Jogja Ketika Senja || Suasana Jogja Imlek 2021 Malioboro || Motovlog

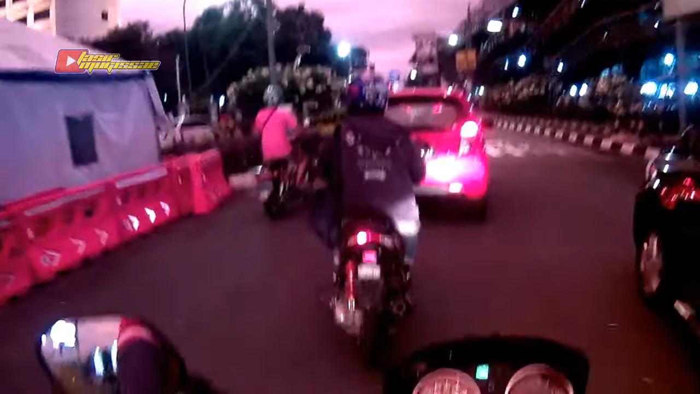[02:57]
Rutenya tuh dibikin baru guys Jogja itu. Lama nggak termuter kota aja aku bingung kok. Beberapa ruas tuh sekarang jadi searah.
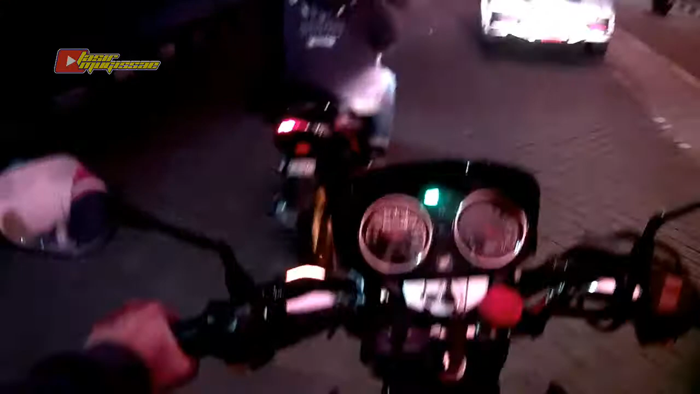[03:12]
Aduh. Duh. Malioboro, depan ini pelang jalan Malioboro yang sering pada pakai buat foto. Wah, di situ juga di ini dikasih pengaman biar nggak dipakai foto-foto.
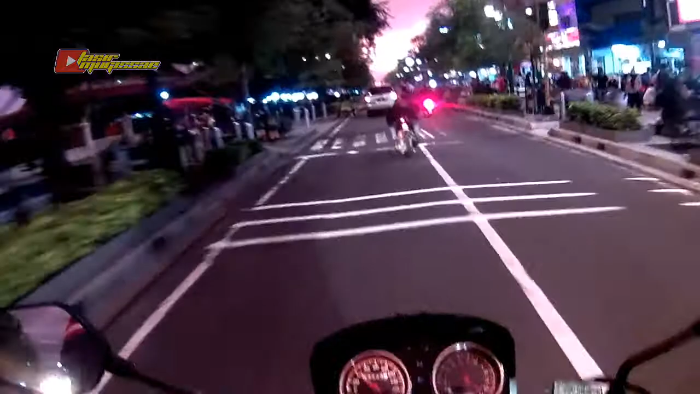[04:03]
Malioboro masih ramai, Malioboro banyak, masih ada orang nongkrong. Oh my god,
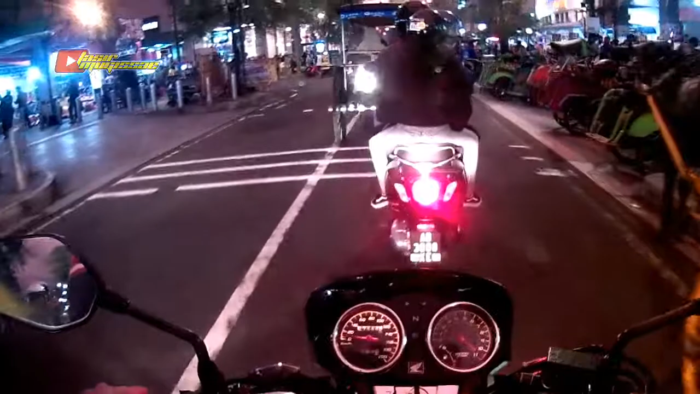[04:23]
oh Imlek tuh. Cakep ini, momen nih, Malioboro nih. Oke.
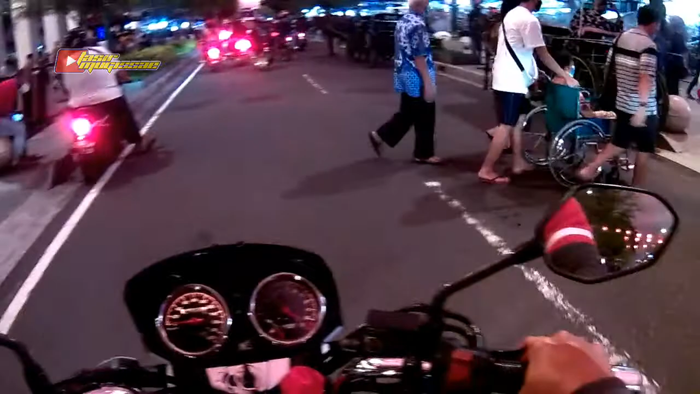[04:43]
Kasih ya. Imlek ya. Rame kok. Wih, cakepnya cocok. Cewek-cewek sekarang. Hai. Vespa. Sekarang naik Vespa itu katanya dilirik sama cewek-cewek, guys, katanya.
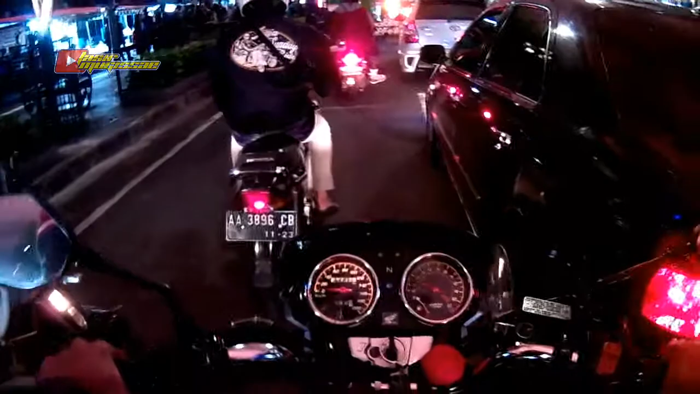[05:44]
Leboro ternyata macet, guys. Rebut jalan semua. Becak, Andong. Ya, Malioboro.
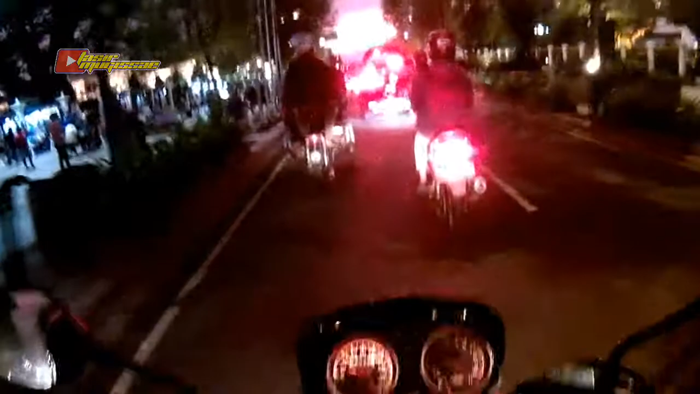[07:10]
Kalau mau belok kiri ya, mbok yo ge endang to, Mas, Mas.
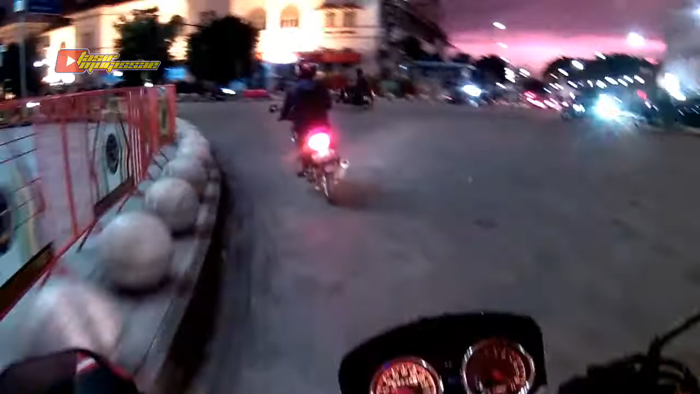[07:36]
Apa meneh iki? Wut. Udah berebut jalan-jalan macet, Mas. Gatel ya, ono-ono. Wis, merci, merci. Bagus juga enggak ya? Wah, burung apaan ini, guys? Banyak banget. Sih.